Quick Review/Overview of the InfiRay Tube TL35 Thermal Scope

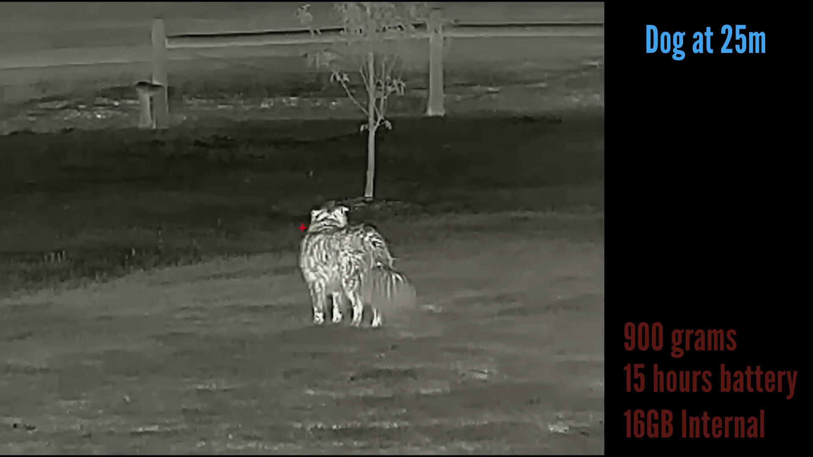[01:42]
I can't actually show you the menu because the scope itself does not record the overlay and it also does not record picture in picture. Now it mounts on standard 30 mil rings, which is very handy and it is actually quite a large unit.
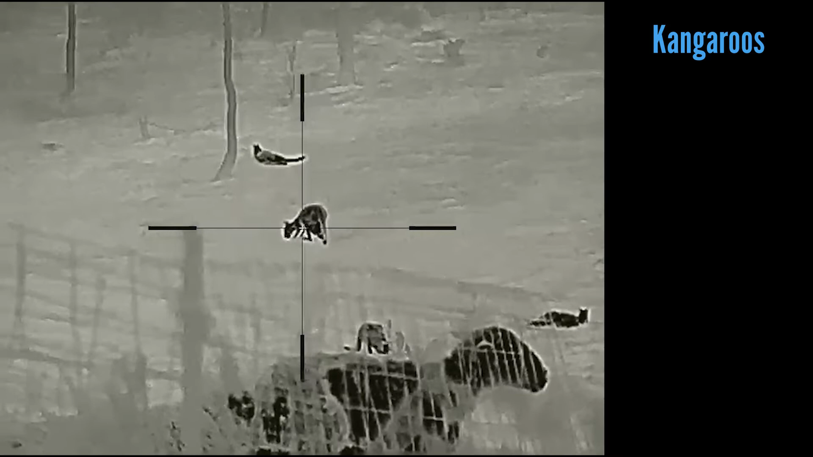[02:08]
So just be aware of that when choosing which gun you're thinking about putting it on. As for weight, it comes in just under 900 grams without the external battery.
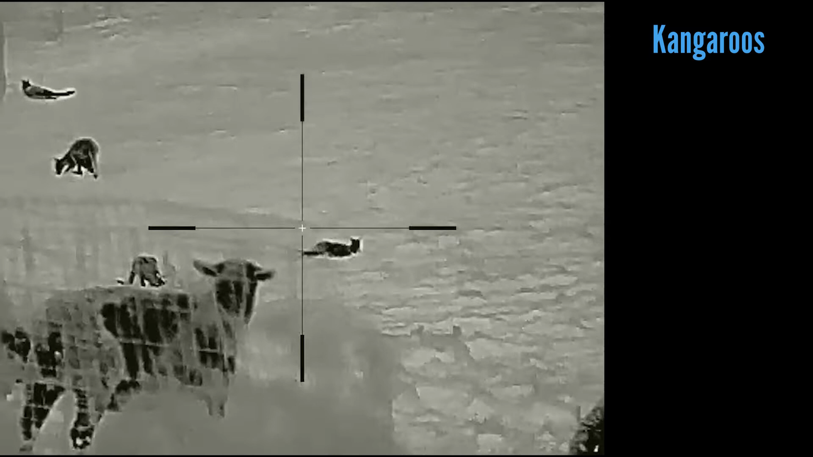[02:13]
Zeroing the scope is pretty simple.
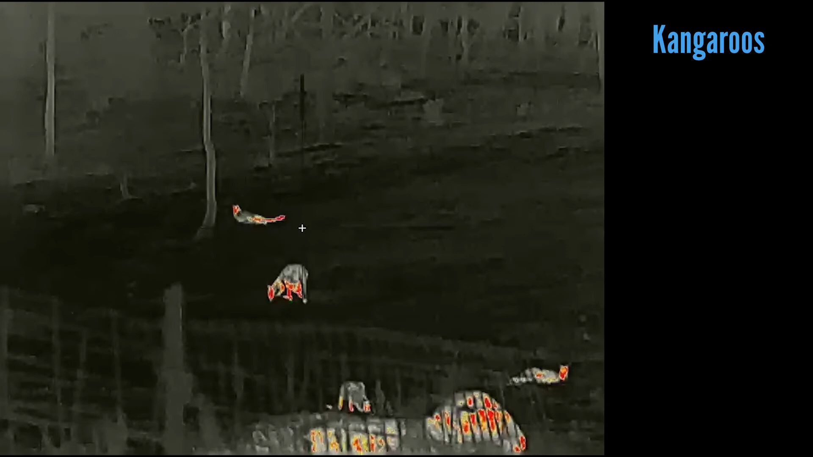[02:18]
First shot on target followed by holding the rifle steady whilst immediately adjusted cross to the point of impact. It does not have a freeze frame function, but it's still very usable. Basically the same as most thermal scopes. Now I went out with this scope on quite a few occasions and I must admit it is a very capable scope.
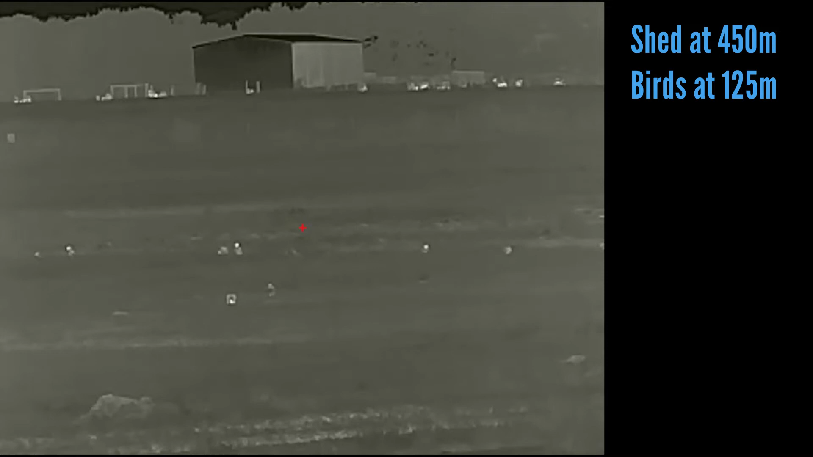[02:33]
Now this is good news for those of us who prefer the style of thermal scope.
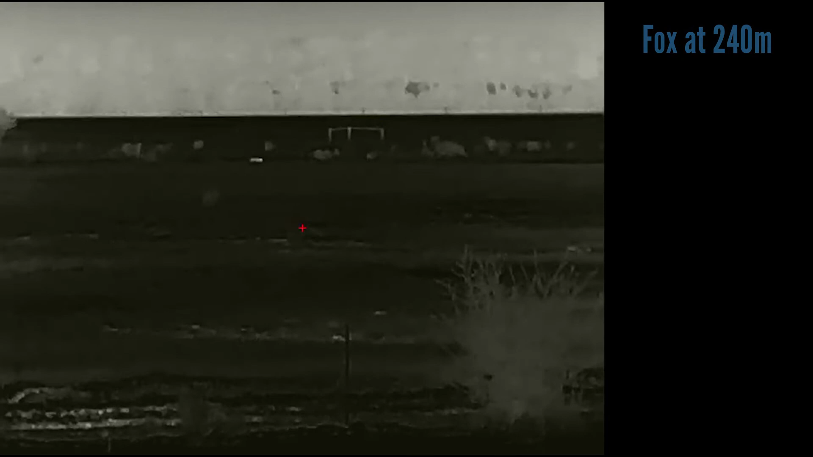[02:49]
Now as you can see by the footage I've been putting up in the background, this scope is very capable.
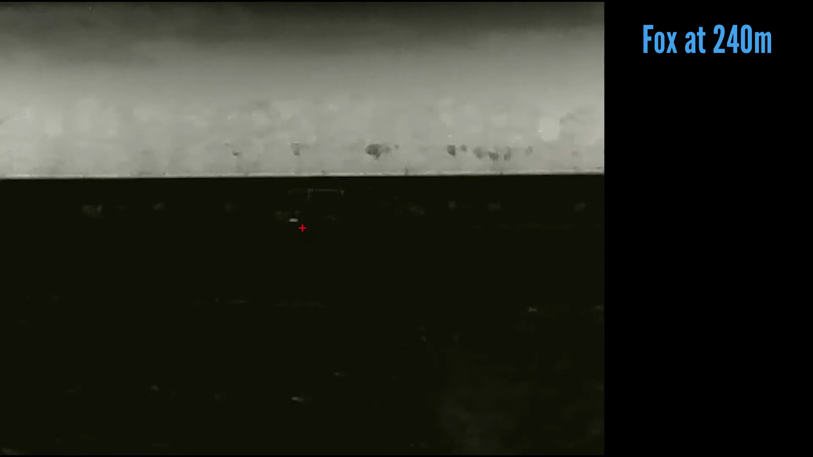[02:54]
Animal detection is never a problem. Identification is actually quite good. I was identifying foxes out past 200 meters in some pretty ordinary conditions and I'm pleased to say the scope actually performed very,